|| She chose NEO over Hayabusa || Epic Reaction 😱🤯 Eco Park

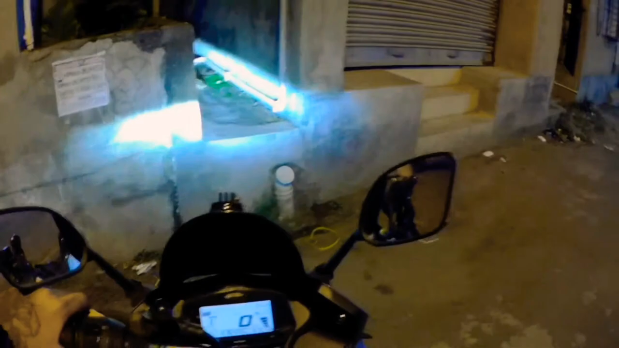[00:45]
So today I'm riding with my brother.
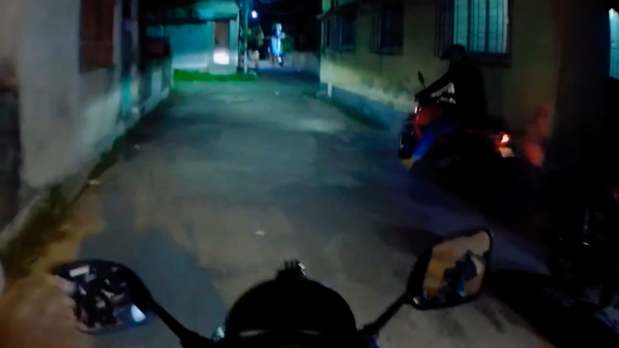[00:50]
So that's my brother, he's like, let's go man, let's go, we are getting late. So we will start our ride from here and we are in a very good mood today. We were really getting bored at home, so finally we are going for a ride. I'm so excited.
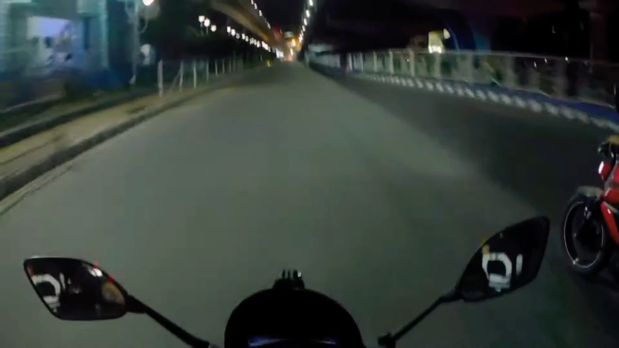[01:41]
So right now we are near Sword Lake and we are okay. Oh my god, hi man, what's up? So this kind of people just come out of anywhere. I'm not here to talk about them. Let's continue the ride. So right now we are in Sword Lake and Eco Park is not far from here. We have almost reached. We are stuck in a signal right now. Now it's green. We'll go. Okay. No. He was trying to run, but I escaped.
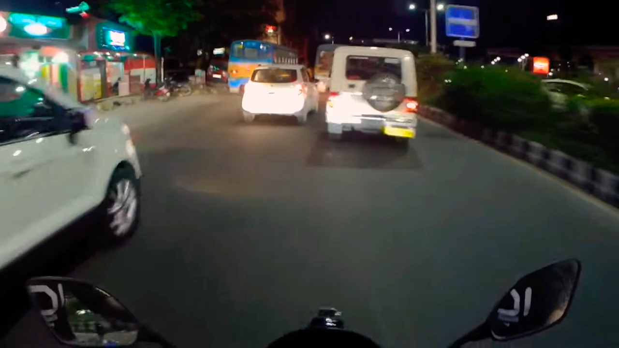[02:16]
The road is pretty crowded, but I can't control my rush over here. There is a cornering turn.
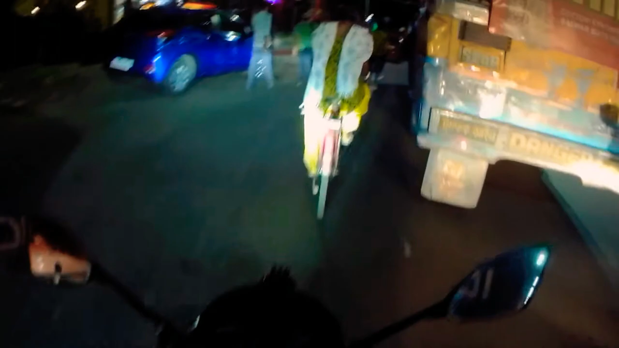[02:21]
Okay, so I'll overtake. Let me go. Okay, so Go. Okay, Neo. Woohoo.
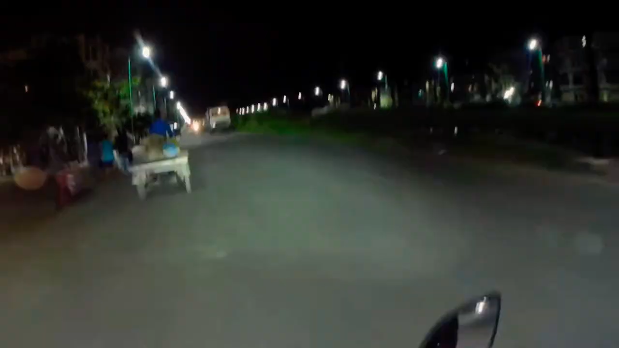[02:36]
So guys, right now we are at New Town. So New Town is very pretty place.
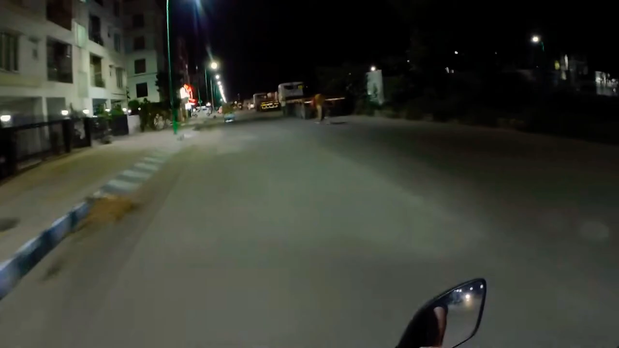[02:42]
And we find all the time some racers over here. Okay.
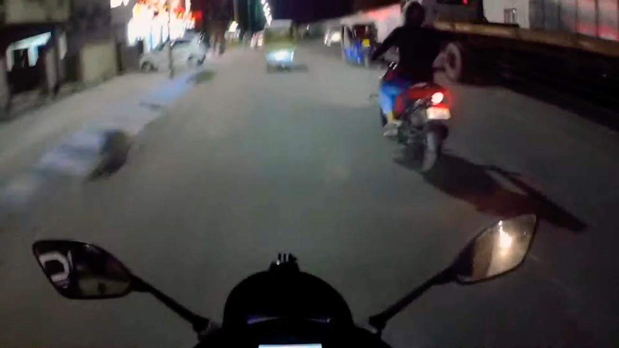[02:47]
Because there is a lot of empty way to do racing and all. I can hear something. Okay, there is a KTM. Let's see. He will do a race or not. Okay, he is in aggressive mood. Let's push him.
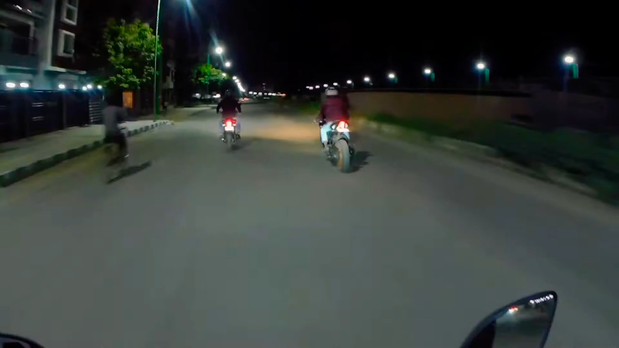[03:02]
Go, bro. Go, I wanna do a race. Go. Okay. He's putting the gear down. Let's do it, man.
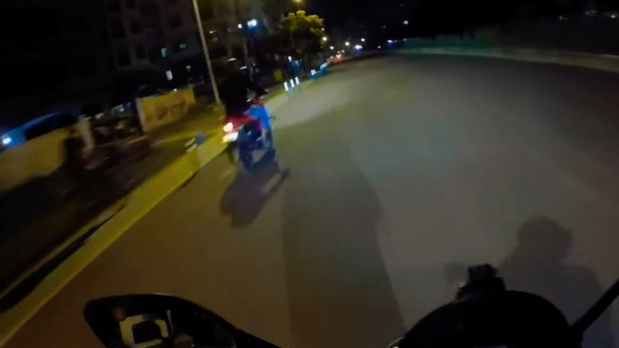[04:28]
Okay, he became a fan and I am also enjoying. Okay, New Town is a very nice place. I'm also planning to buy a flat over here. Look at the surroundings.
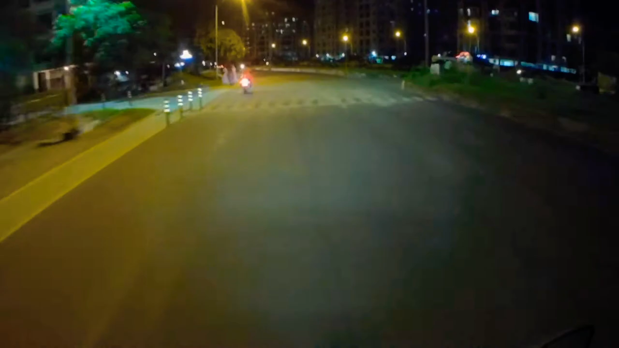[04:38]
Oh, speed breaker.
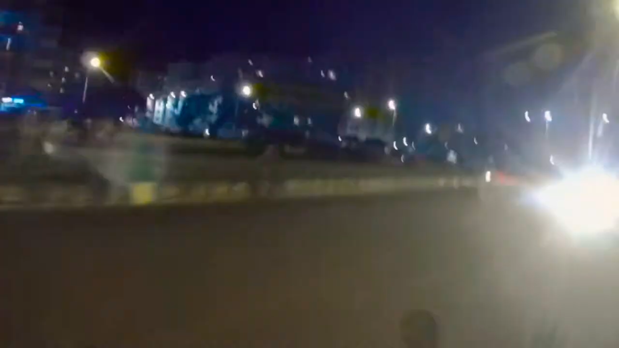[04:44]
My brother is just behind. Okay, that is the bike. White LED.
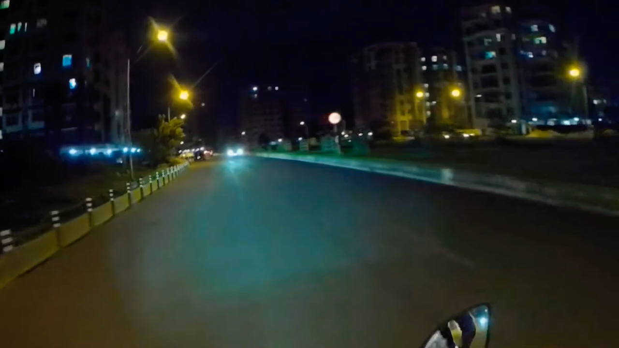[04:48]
FZ. And guys, this is the beauty. I was talking about this. Look at that. This is one of the most famous places of Kolkata known as the Bishwabangla Gate. Bishwabangla Gate is huge and it's like a
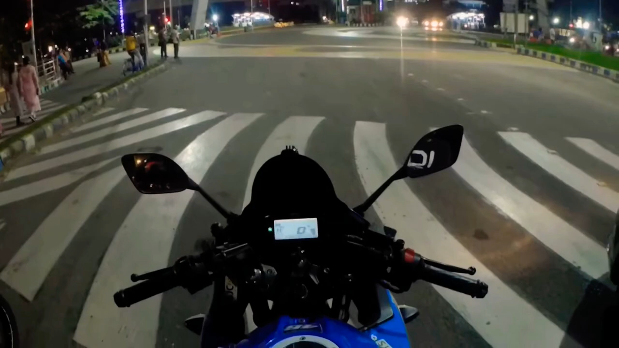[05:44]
And I think the signal will go pretty soon. One, two, three, four, five, six, seven,
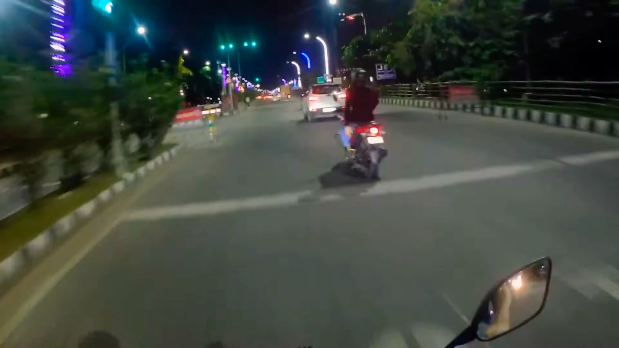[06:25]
We are going to take left from here. We have almost reached. And let me put my indicator. My brother is just in front of me. We both are riding slow. Bro, bro, bro, bro, bro. Arre bro. Don't go, don't. He went far.
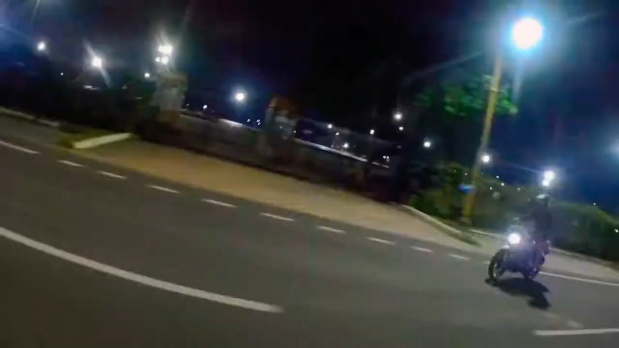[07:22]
So guys, I found him. Finally, we are going to enter Eco Park. This is the surrounding. Look at that.
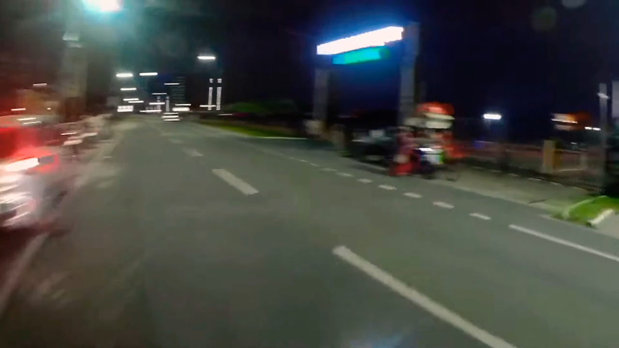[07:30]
It's written Ecotourism Park. We are in Ecotourism Park, baby.
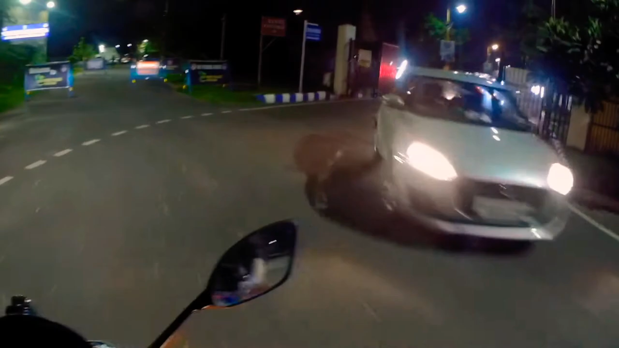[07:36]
This is the entrance and look at that. How colorful is that?
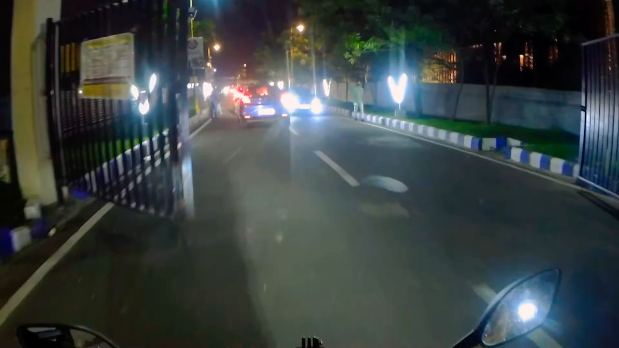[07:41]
From the starting, there are many bikes, there are many cars. I don't know how many are there. Okay. Because a lot of people every day come to visit this place. It's a very natural place. Look, people are running over here. It will not only give you a fresh environment, but also will provide you something that you did not expect it to be here.
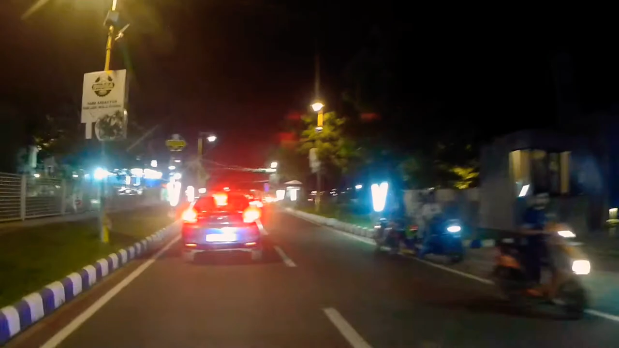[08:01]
Look at that. That there is Eiffel Tower. For the darkness, I am not able to show you the proper Eiffel Tower, but there is Eiffel Tower.